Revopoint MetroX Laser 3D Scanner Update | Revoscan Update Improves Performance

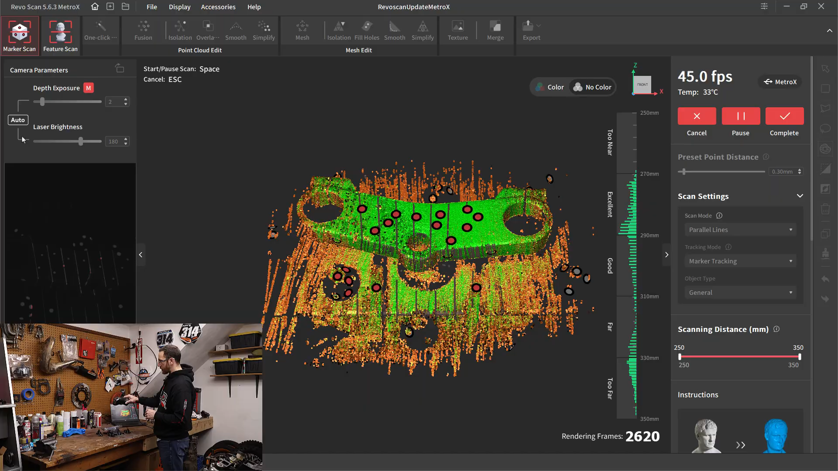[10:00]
like the little bit of a bump that we get from the laser scan, but a lot of people do.
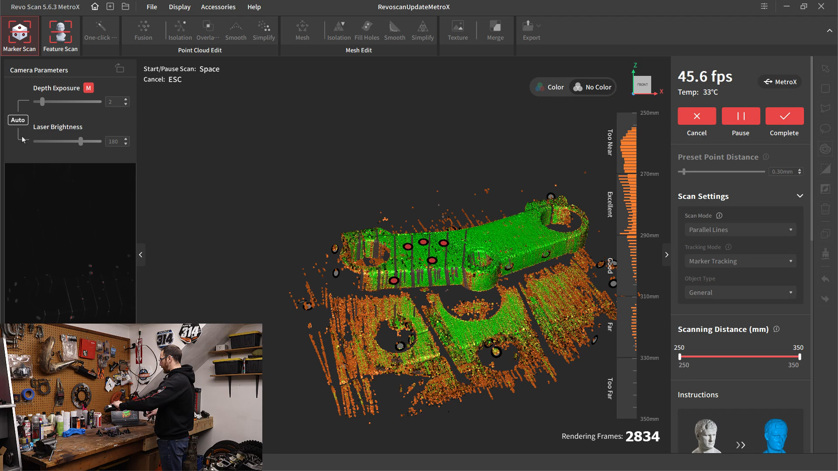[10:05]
It just depends on the size of the object you're scanning for something like this, the triple clamp,
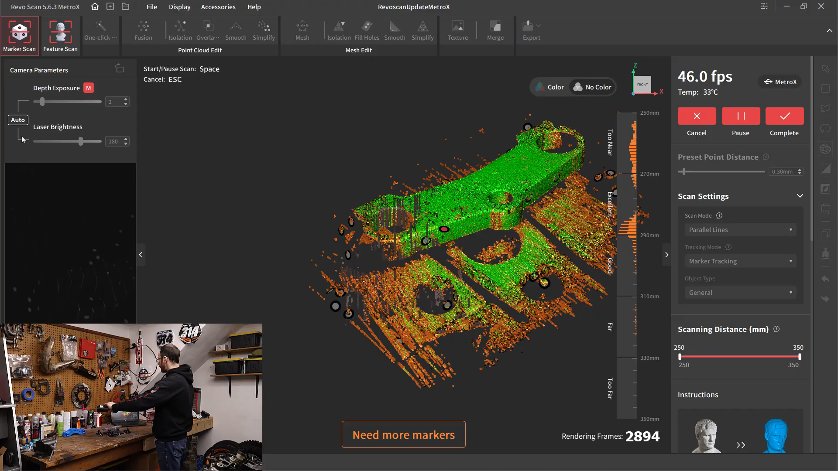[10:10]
I'm going to rely on measurements over the data that I'm pulling off the scan. So really the benefit of the laser scan is it's not adding anything.
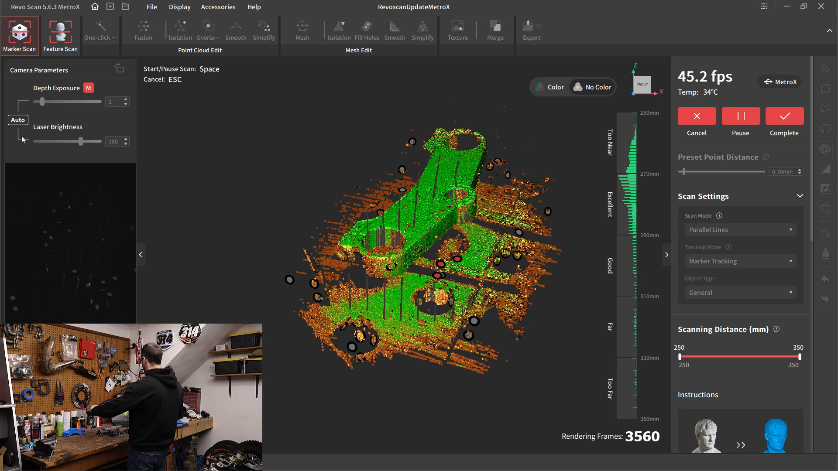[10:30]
casting marks or internal features on a mechanical part, then the extra time it takes to scan is potentially a benefit to me.
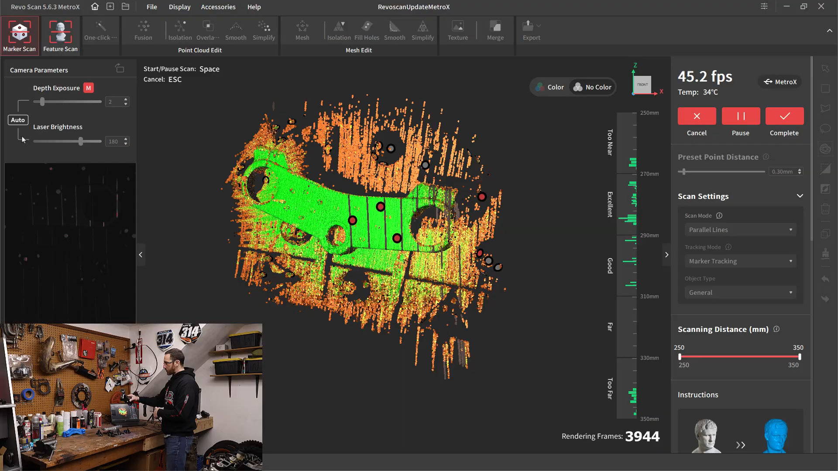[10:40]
Now, even though I'm using laser scan mode with the parallel lines or the cross lines, or even if I use full field mode, we can still merge all of those scans together.
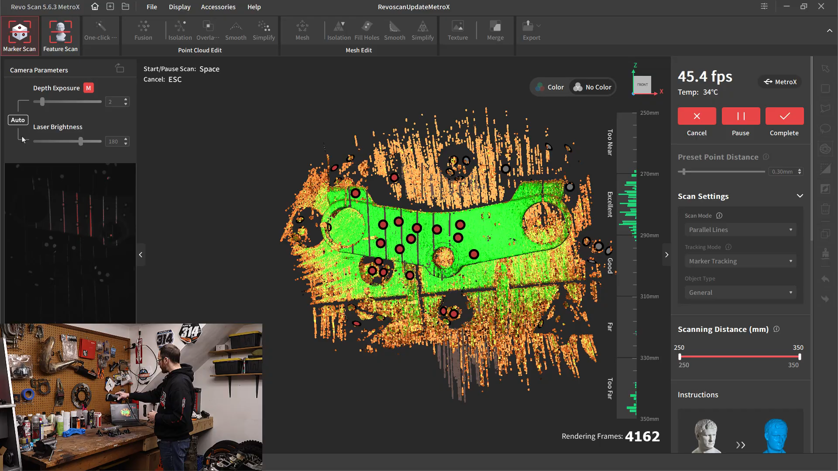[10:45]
We don't have to use the same mode for the top and the bottom, or we could potentially get one scan of just one side of the clamp, and then we could reuse another side or the full.
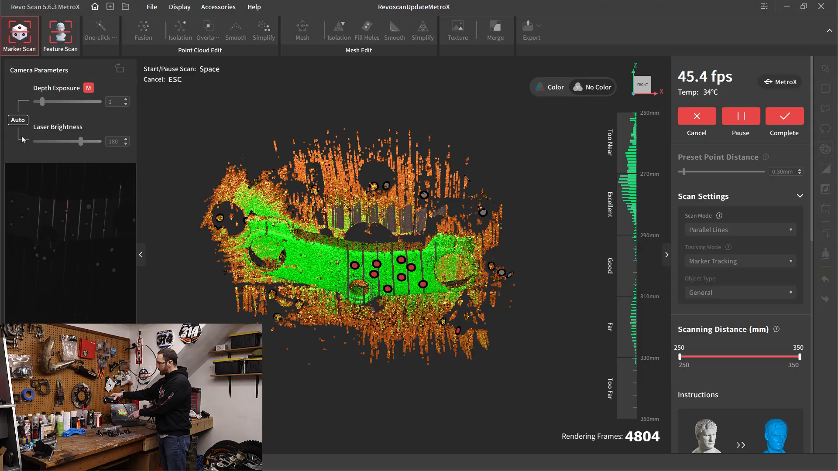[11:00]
So for example, if we were missing just some of the internal bore area, we could try to use this parallel line mode and get as much in that area as possible, and then merge that with the other scan.
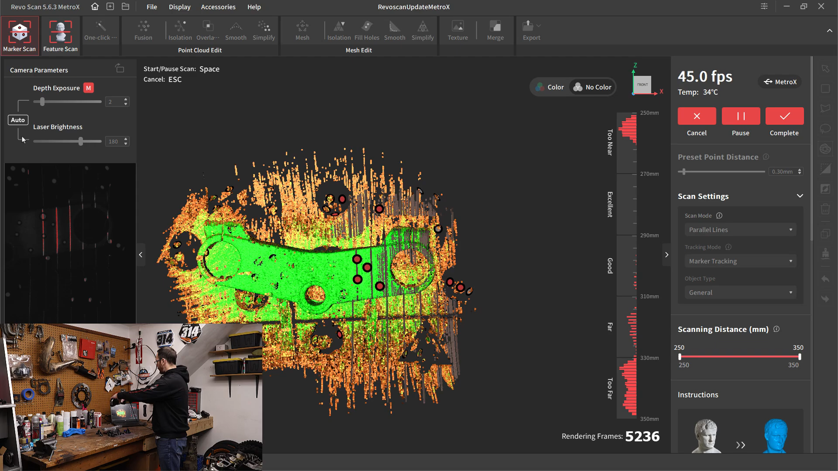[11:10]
So these are all possibilities and it just depends on your specific part. So I'm going to go ahead and pause that.
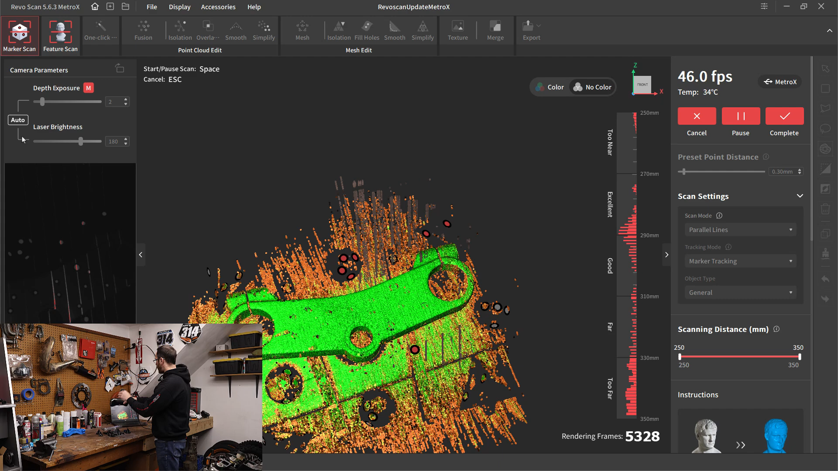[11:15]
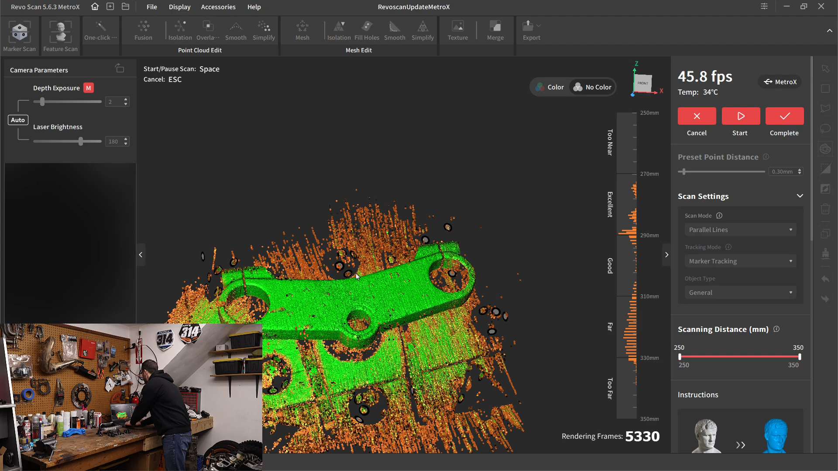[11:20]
And again, you can see that there are quite a few fewer remnants floating above the part. They definitely have been able to filter that out.
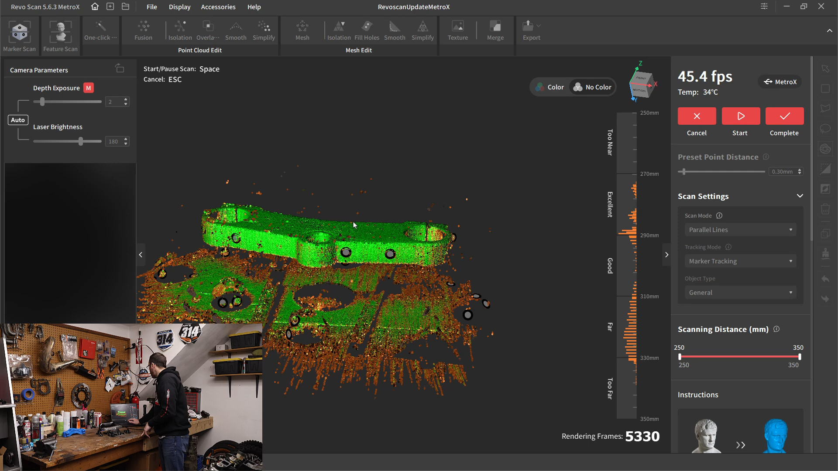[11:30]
It's definitely going quite a bit faster than it was in the previous version of RevoScan I was using. So now I'm going to complete that one. Don't really, don't really need that one. I'm going to go ahead off camera and scan the bottom of it.
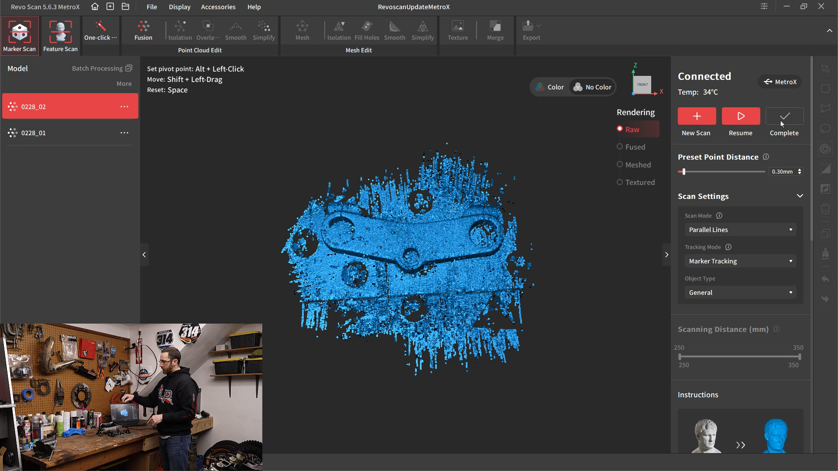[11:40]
So that way, we've got a top and a bottom that we can then process at the desktop.
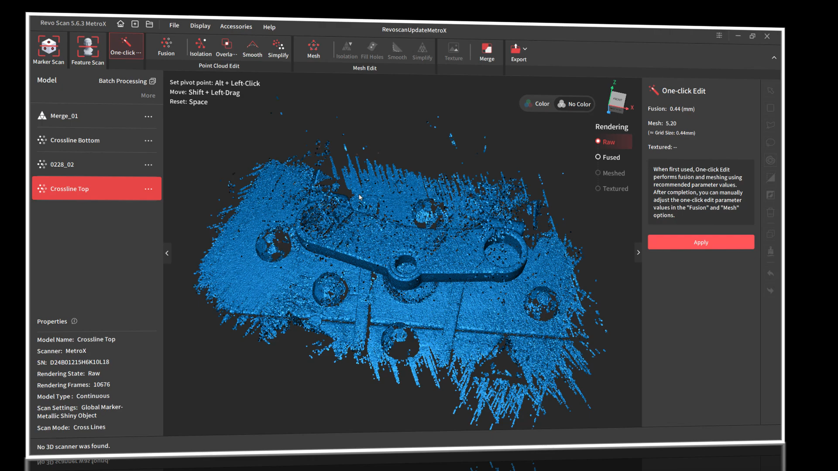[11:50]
All right. So in our RevoScan software back at my desktop, I'm not going to walk through the entire process.
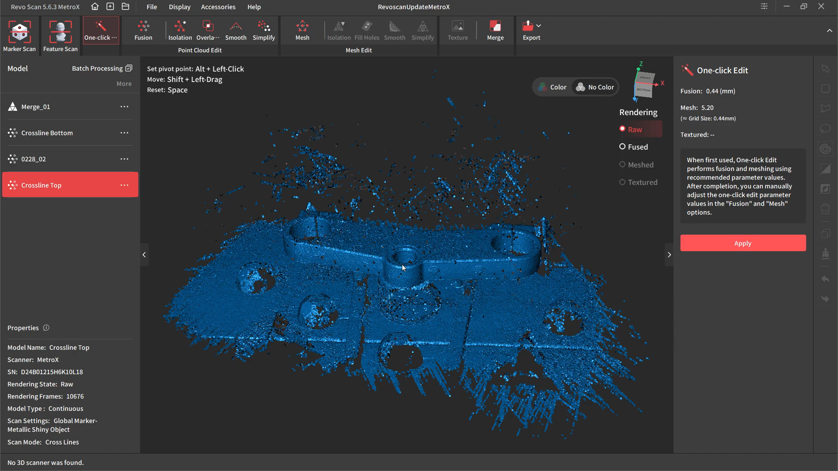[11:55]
We've done this dozens of times on different scans,
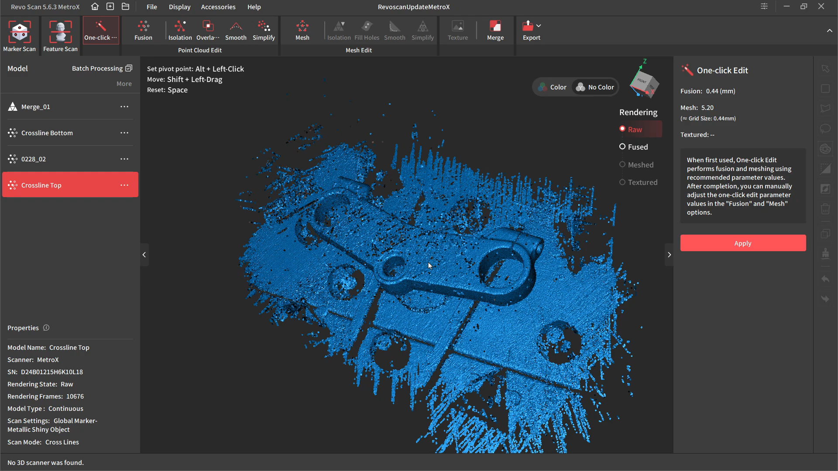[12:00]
but I do just simply want to point out that with the updated version of RevoScan for the Metro X, that we do have that speed boost. We do still have a bunch of noise that happens on the top.
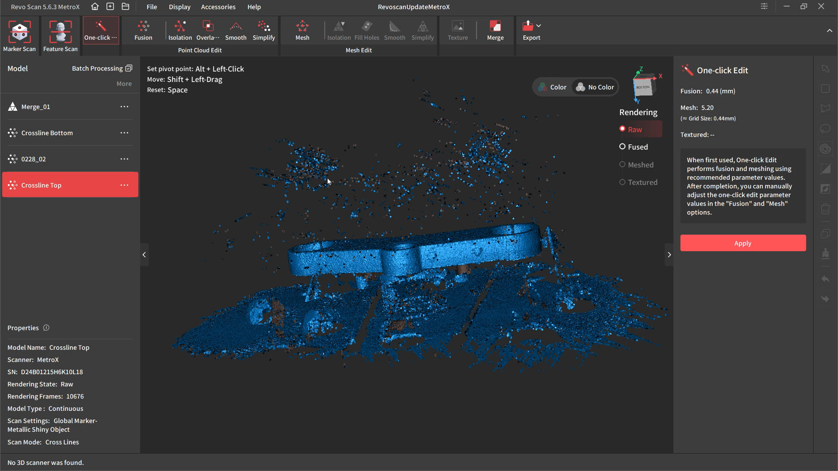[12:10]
It's not nearly as much as we saw in the previous version of RevoScan.
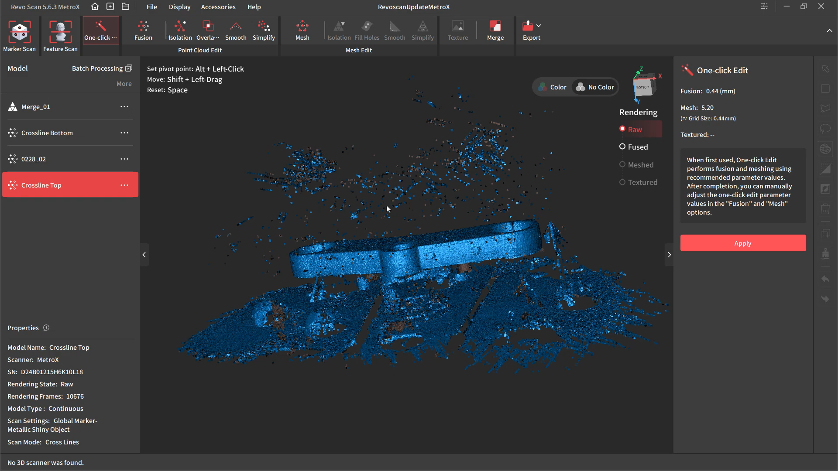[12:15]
And again, it is based on the shininess of the object and the angle of the scanner.
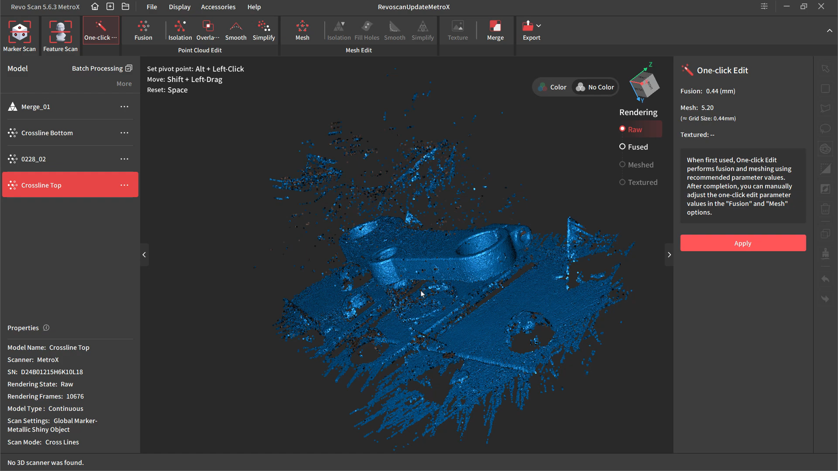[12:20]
So as we end up going around the backside of our scan, this is when we're starting to see these reflections based on these angles. It's hitting these corners and things kind of go a little crazy.
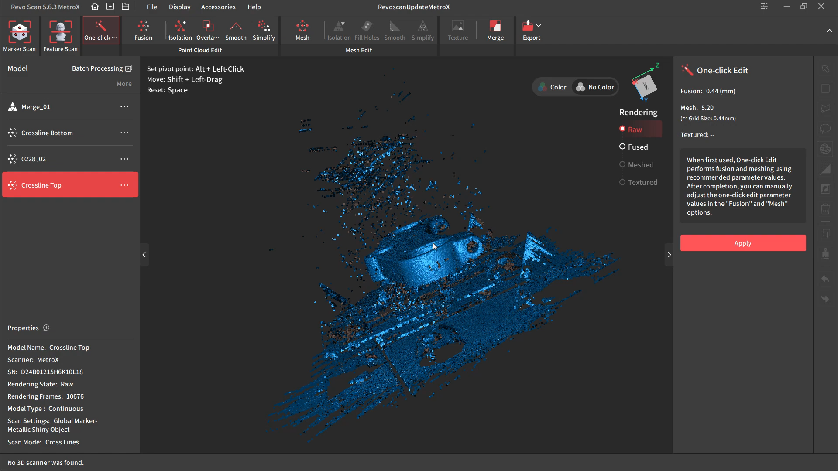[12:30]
I don't really see this when we're dealing with scan spray. It seems to scan quite a bit cleaner, but you do see it with the shiny objects.
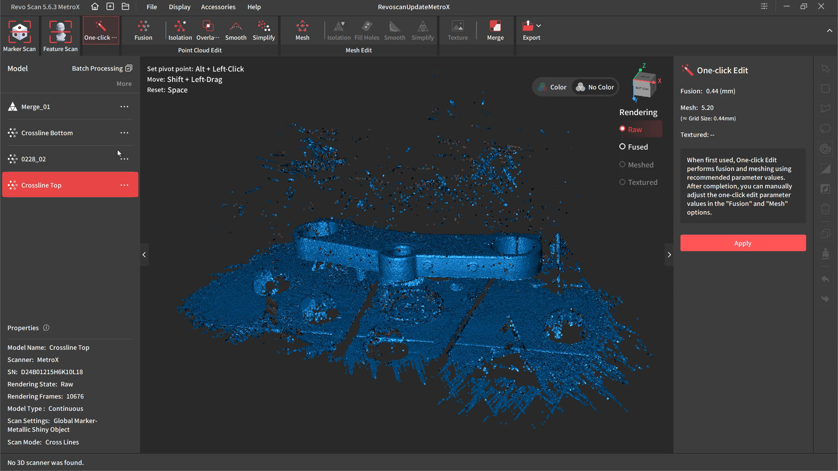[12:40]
So basically we've got the raw data and going through isolation cleans out most of that stuff. You can see that we've got all the holes from the marker dots on here, did the same thing for the bottom.
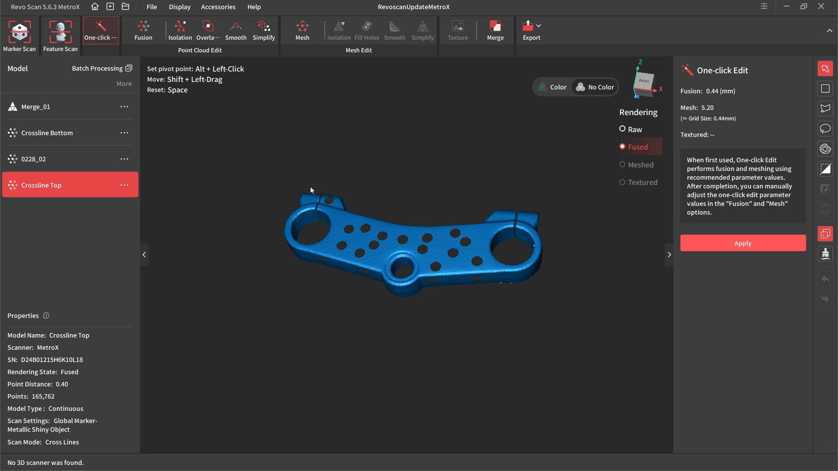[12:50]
So again, the raw data had a little bit of noise. And then you can see that the side of this triple clamp was hand sanded and polished by me.
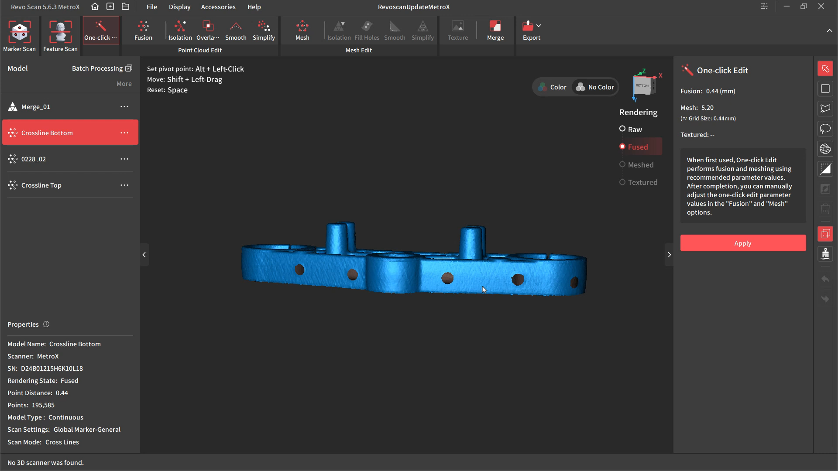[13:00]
Originally it had casting marks on the side.